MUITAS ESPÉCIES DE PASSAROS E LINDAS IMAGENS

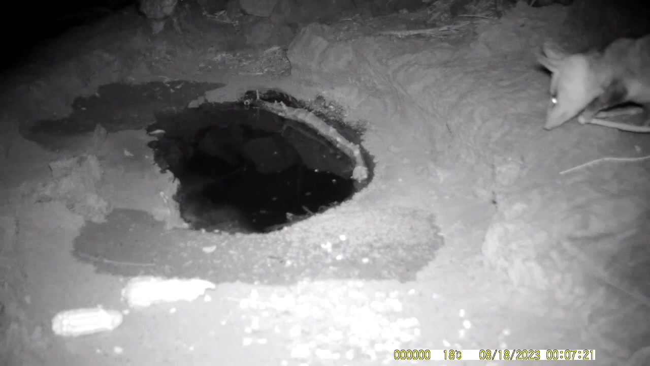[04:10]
A vez do gambá. Chegou aí durante a noite e dessa vez ele bebeu água, que nos outros vídeos ele passava direto e não bebia. Ficou ali, procurando um local, até achou um lugarzinho bom para ele beber.